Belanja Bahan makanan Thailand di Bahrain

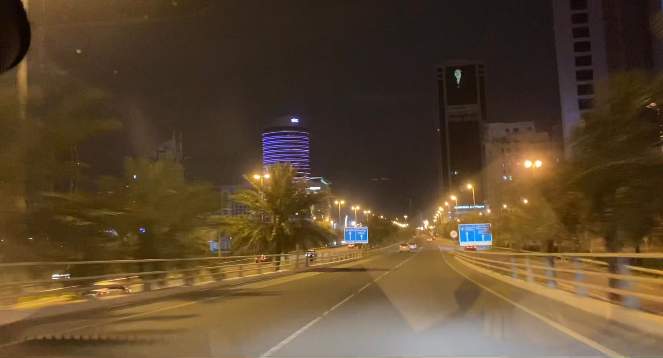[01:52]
Lokasi tempat Thailand grocery ya Thailand grocery di daerah Hura Hura masih Manama Tapi Manama itu luas ya Karena Manama itu kapitalnya negara Bahrain Tapi luas gitu Ada bagian-bagian kotaknya gitu Bagian-bagian daerahnya Beda-beda Tapi keseluruhannya itu Manama
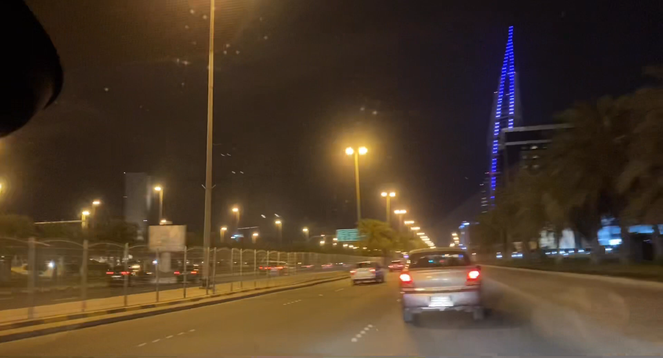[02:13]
Nah ini udah keliatan Mobil-mobil juga masih banyak Tapi tidak terlalu macet Seperti sebelum wabah virus Virus Virus Corona Datang ya Ini di daerah Exhibition Route Yaitu Hura Nah kita belok kanan guys Belok kanan
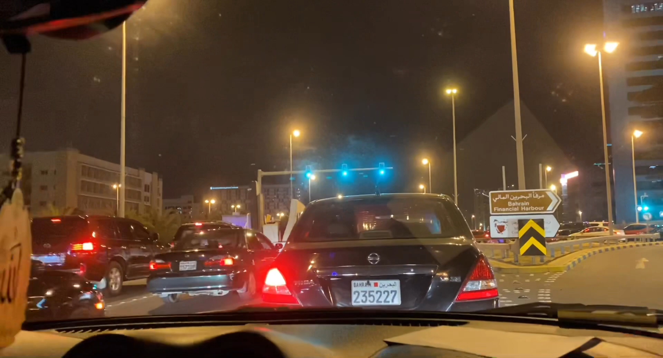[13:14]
Satu korona bukan korona korona what is korona Toyota i think accident there is accident there is an accident ya baby